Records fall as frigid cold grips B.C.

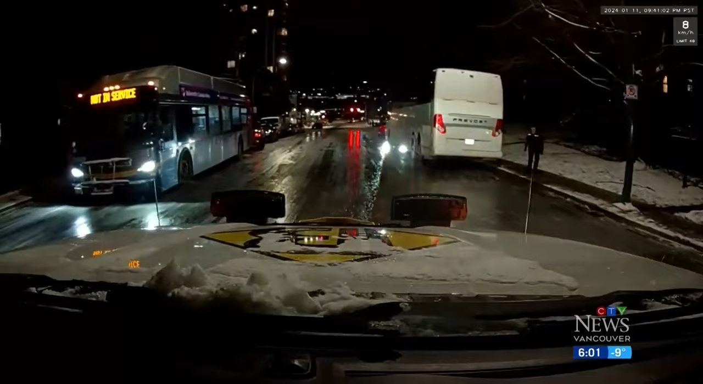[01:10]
I remember last night going home myself from my shift and some areas on the hills were just sheets of ice.